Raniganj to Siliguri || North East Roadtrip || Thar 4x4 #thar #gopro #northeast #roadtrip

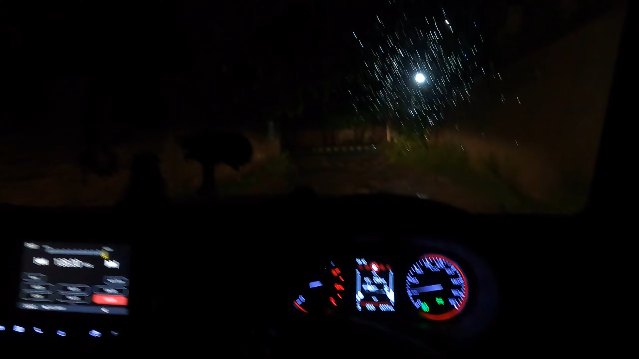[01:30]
দেখি, প্ল্যানিং আছে দার্জিলিং অফ বিট কভার করার। এখন এই রানিগঞ্জ থেকে বেরোচ্ছি।
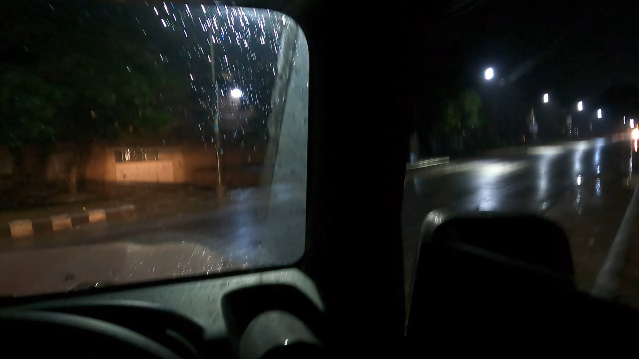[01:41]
রাস্তাঘাট দেখতে পাচ্ছি একদমই খালি বলতে গেলে।
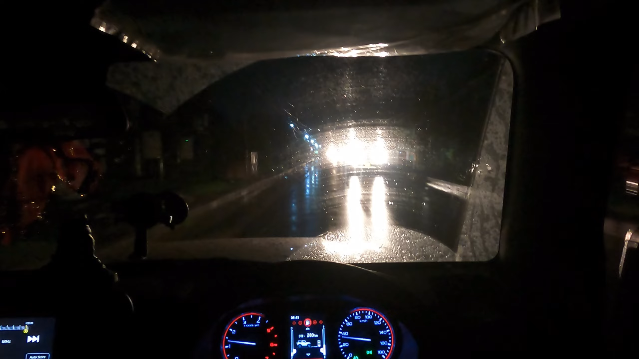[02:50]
আমাদের আরেকটা যে রুট আছে ফারাক্কা মালদা হয়ে, ওটার থেকে ফার বেটার। আর যে ডিস্টেন্স ওয়াইজও প্রায় 70-80 কিলোমিটার কম। জাস্ট আসানসোল ঢুকবো। আর দেখতে পাচ্ছেন খুব বৃষ্টি পড়ছে এখানে সকালবেলা।